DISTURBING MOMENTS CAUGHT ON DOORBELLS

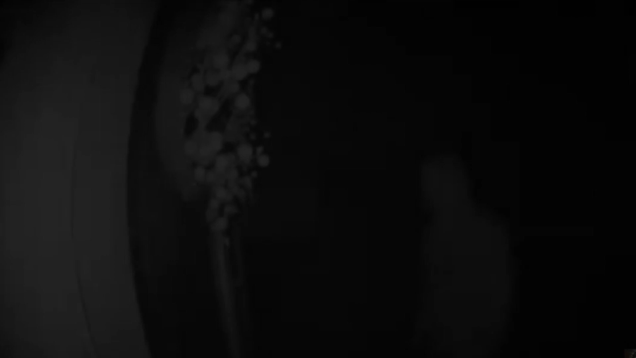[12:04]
shown in this door doll camera footage is an unknown man wearing an oddly disturbing mask as he walks up
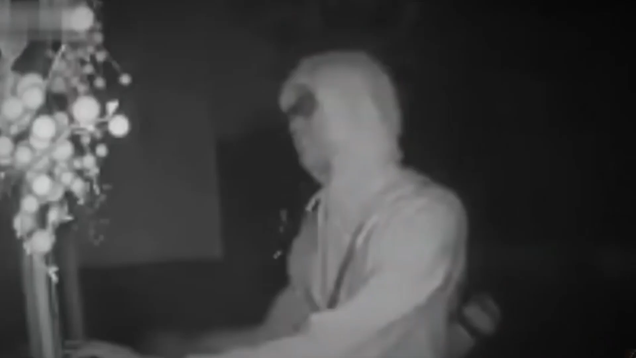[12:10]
to the door his emotions alert the camera to start recording and
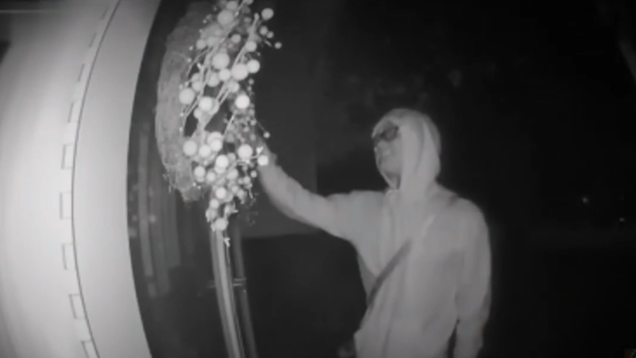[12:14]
that's when you can see him grab the door handle realize it's locked and hesitantly knock on the door the man would wait for only a few seconds before he would pull his sleeve over his hand and wipe off his fingerprints from the door handle before walking off
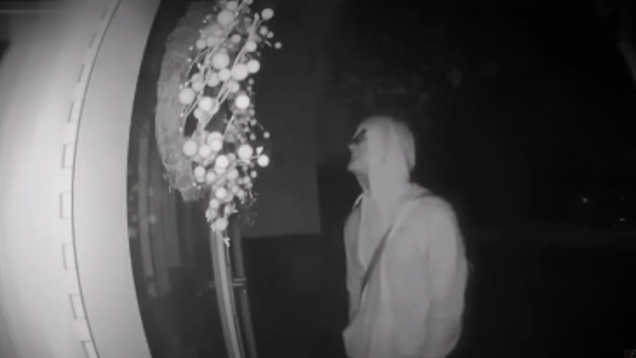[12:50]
around a minute later the homeowner would come to the door and now see the man across the street sitting in a car when she yelled down to him to see what he wanted he would quickly speed off the homeowner would later state that she had no idea who this man could have been or what he was doing there the fact that he removed his own fingerprints from the door handle suggests that he had most likely given them to the police at some point it's not completely unreasonable to conclude that this man had some sort of criminal record something else of
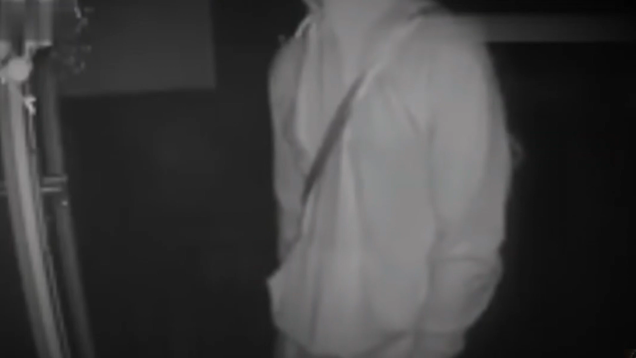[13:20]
note is that someone's heavy object can be seen weighing down his front pocket it's not clear what